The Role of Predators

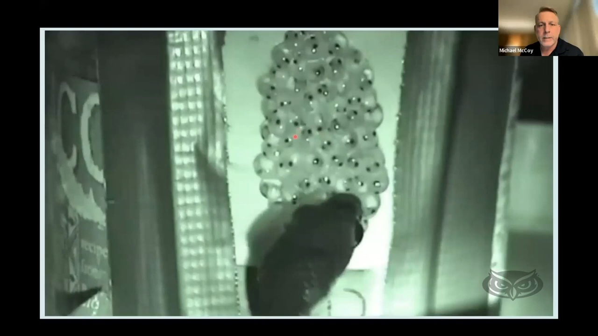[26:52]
So each one of these little sets of eyes here is a developing frog embryo. And you can see as the snake attacks this clutch of eggs, it's creating all kinds of vibrational signals.
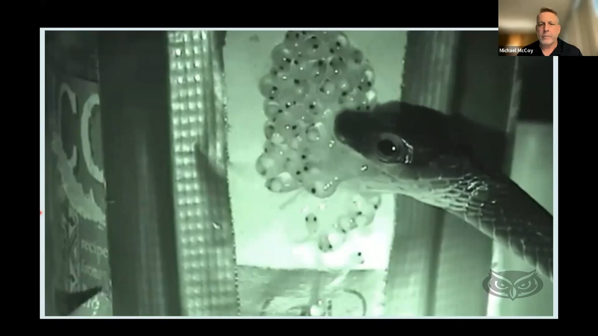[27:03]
And it turns out that these developing embryos can detect the vibrational signatures of a predator, and they can release a hatching gland inside their mouth, which dissolves their egg coat. And you can see even after the predator goes away to swallow its meal, the rest of these embryos will induce themselves to hatch out prematurely and drop into the pond. And in that way, escape the return of that predator so that they can continue their life in the pond environment.
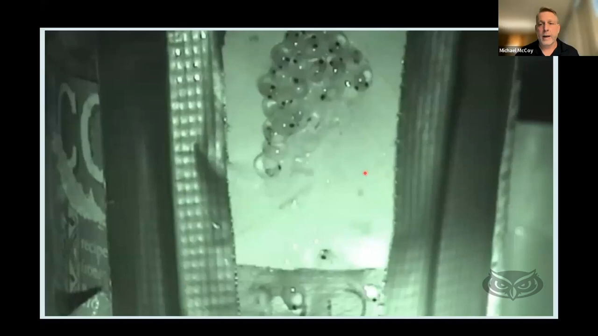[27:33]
So this is a case where the predators, by attacking these eggs,